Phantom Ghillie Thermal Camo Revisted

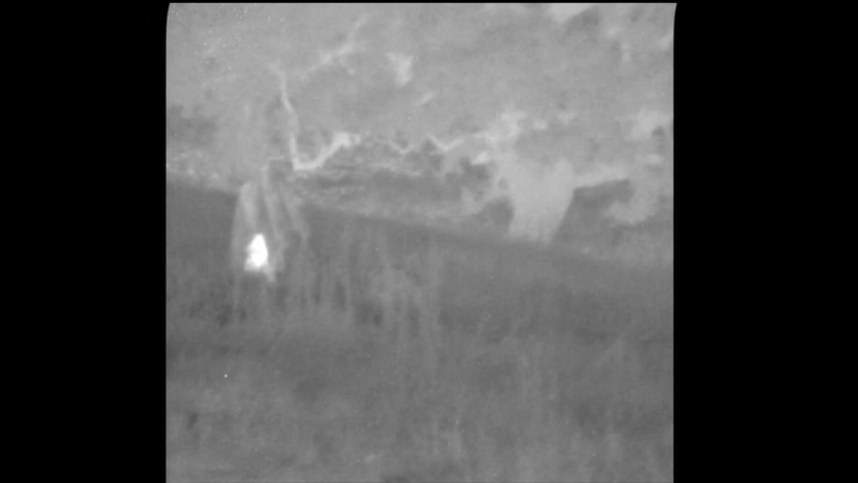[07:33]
Honestly, if I would really be doing this, I'd probably be laying in the prone. Can you back up, like, ten feet and lay down prone? Oh,
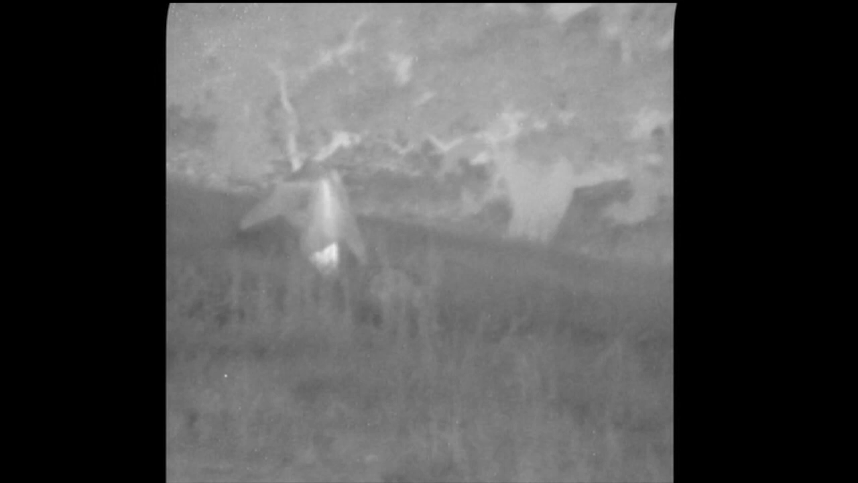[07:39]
yeah, I can totally see your arms, your shoulders, your back, your head when you did that, when you're walking out. What's that? Yeah, you just look like a rock. That still helps mitigate a lot of detection.
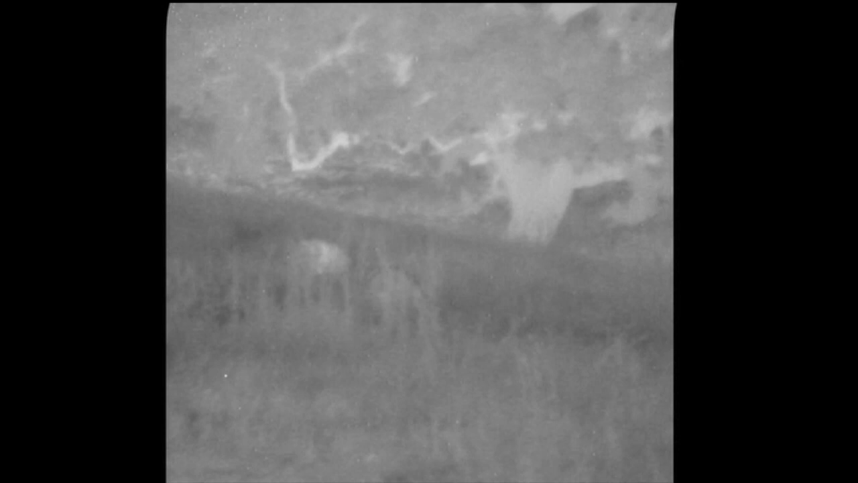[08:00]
No one is bunching up with a lot of air space in front of me. It's like from the air, though. All right, stay there. I'm going to grab the jimler.
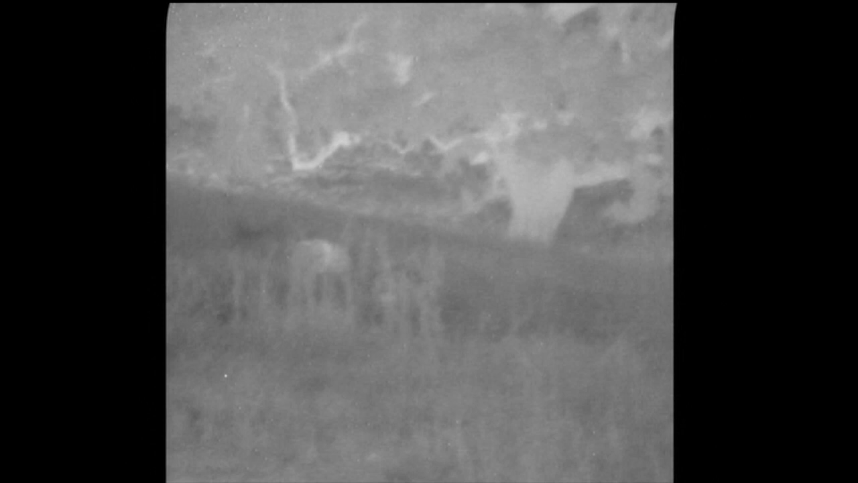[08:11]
All right, stay there. I'm going to grab the jimler. Yeah, they're fucking ghosts. I can't see them.
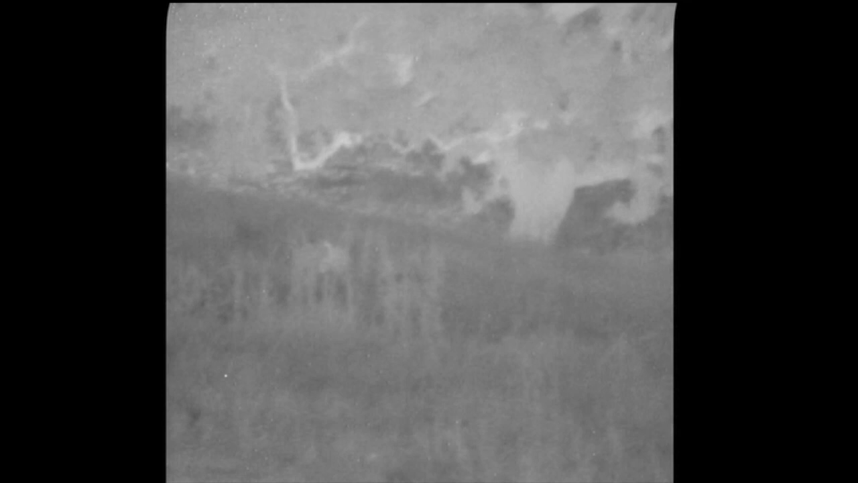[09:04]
Yeah, they're fucking ghosts. I can't see them. There are ghosts, I can't see them.
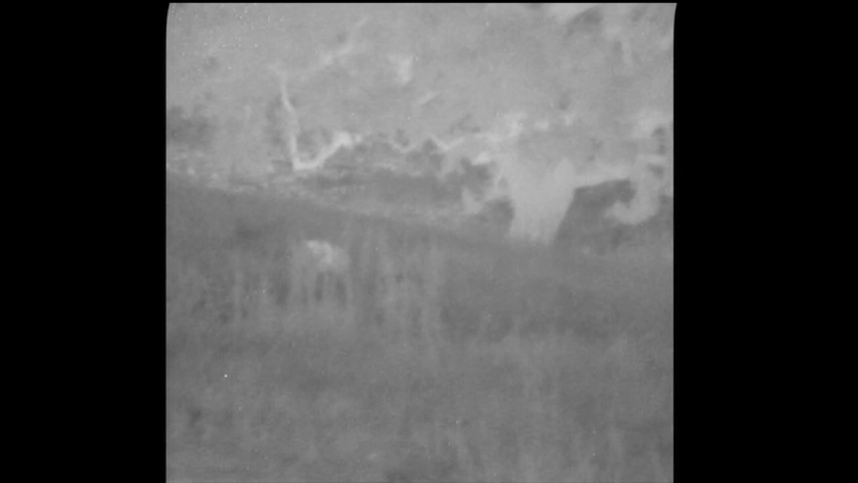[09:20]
You guys are ghosts. There's something alive to the right.
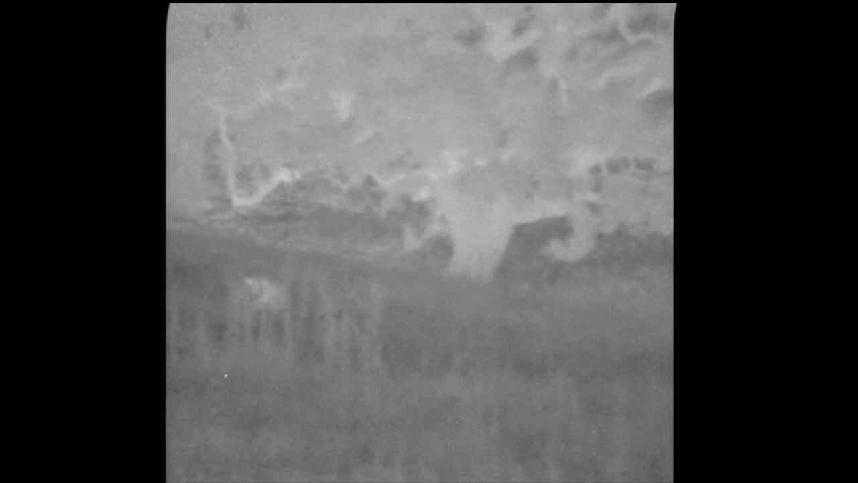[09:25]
There's a land otter near you. What is that?
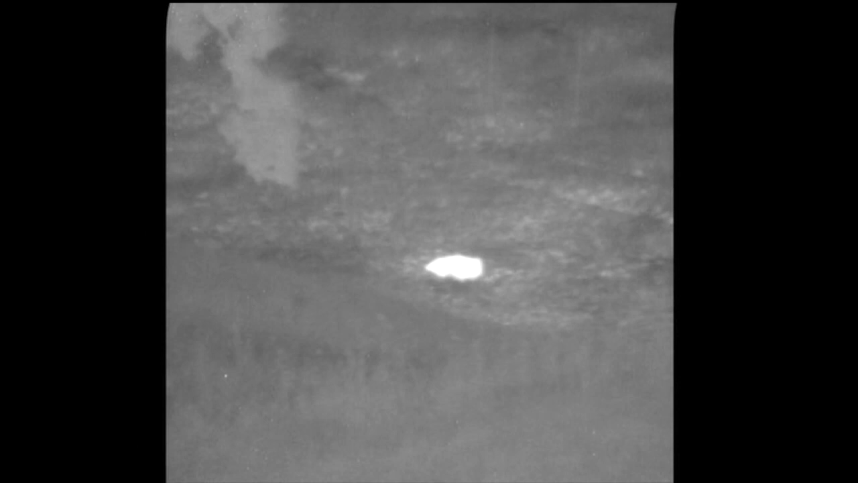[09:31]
I don't know what that is. It's white hot.
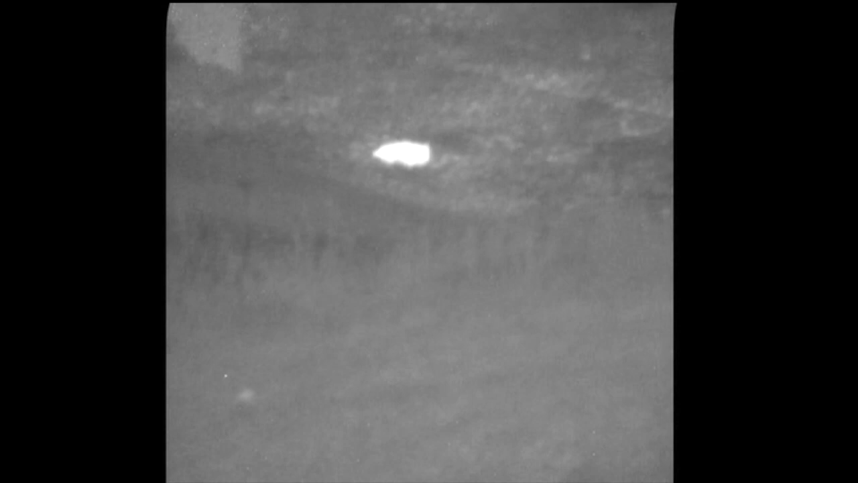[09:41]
Nothing, there's just a really hot heat signature near you guys. We're trying to figure out what it is. It's not me? No, it's way off to your left.
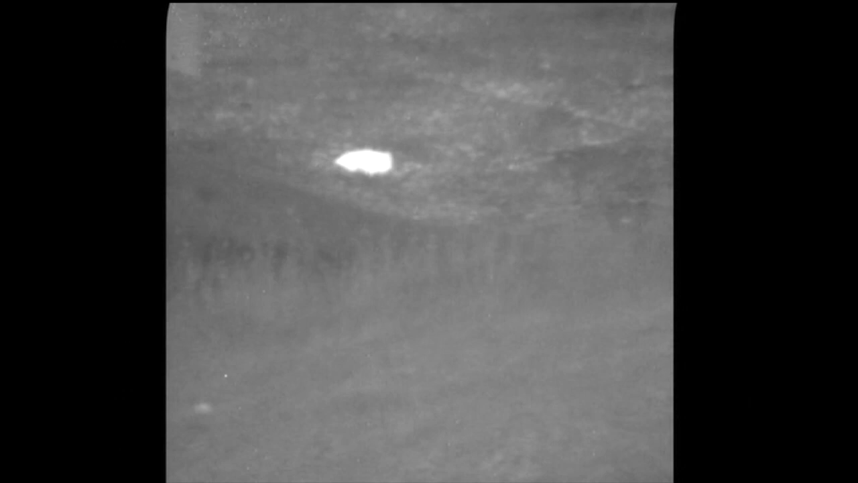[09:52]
Oh, it's probably the side by side. No. No, it's something else. It's probably like a big rock.
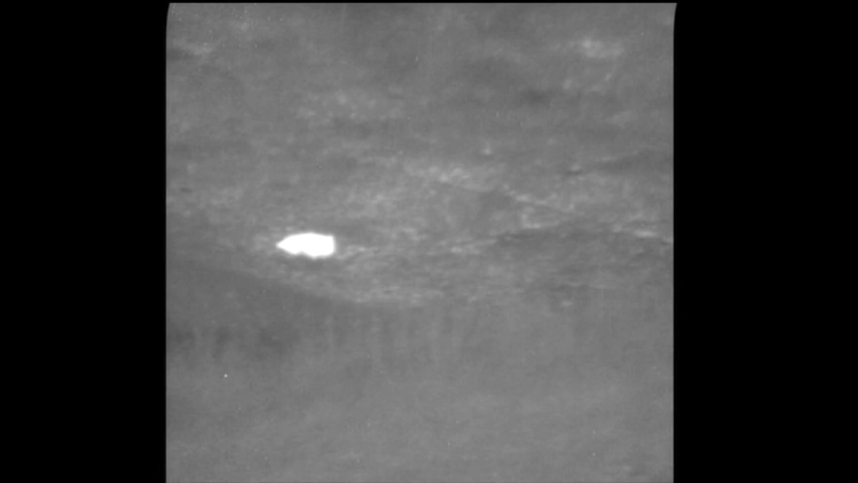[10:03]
Yeah, it's some kind of rock.
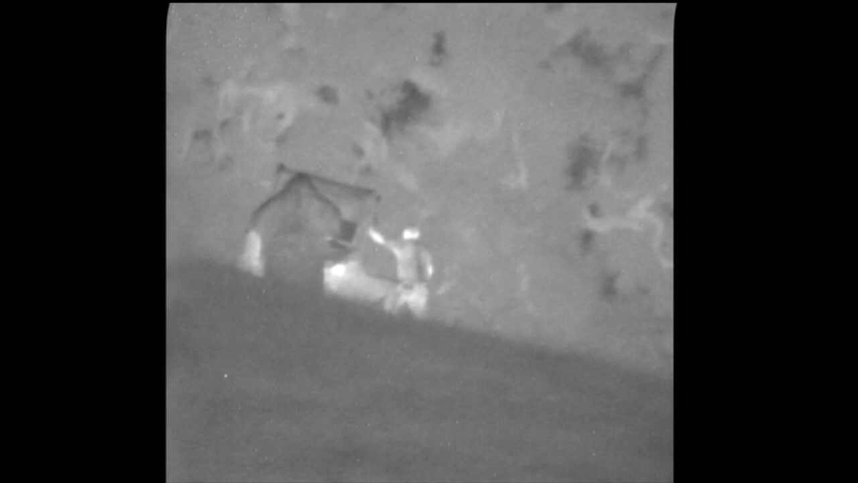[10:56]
Wow, that actually works. I can't see the side by side engine. I can still see around you, but I can't see the engine.
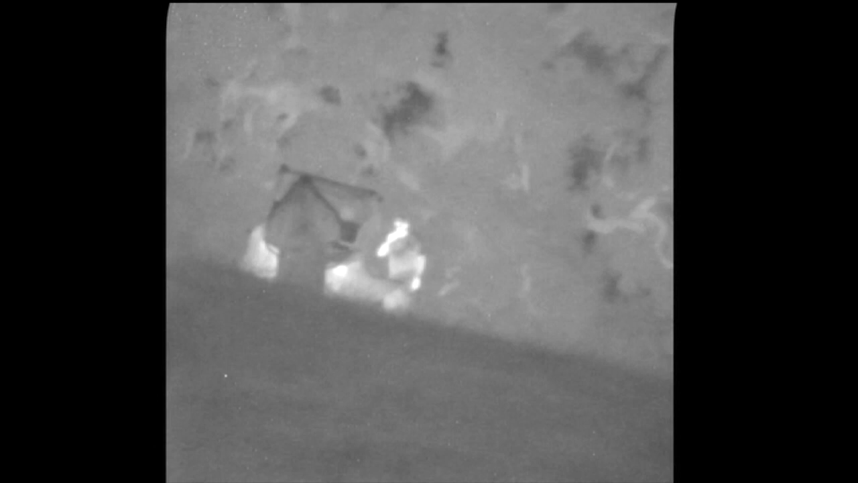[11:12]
The suit, is it blending better now or still about the same? Yeah, it's blending better, but it's still like getting cold at the top of his head.
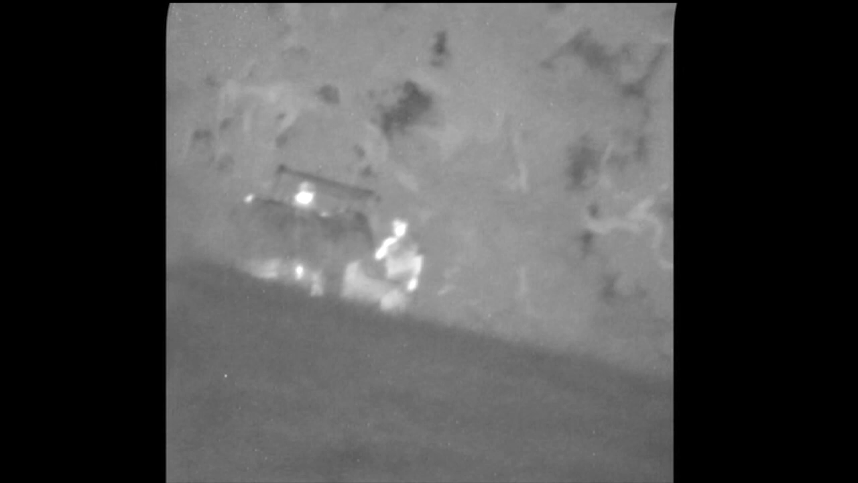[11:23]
Lower it, lower it, Isaac. Oh wow, that works. Looks like you're holding some giant shaggy dog, but yeah, that completely blocked the entire side by side.
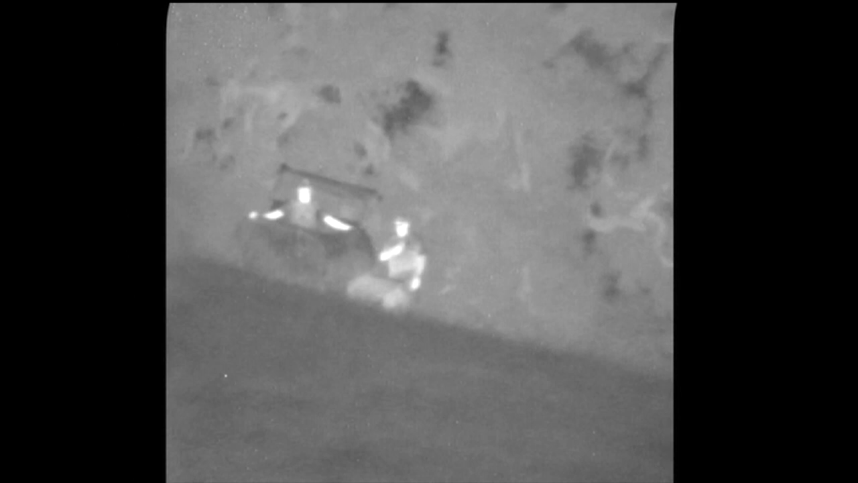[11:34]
Might be an interesting option for camouflaging vehicles. Yeah, they're actually working on something like that.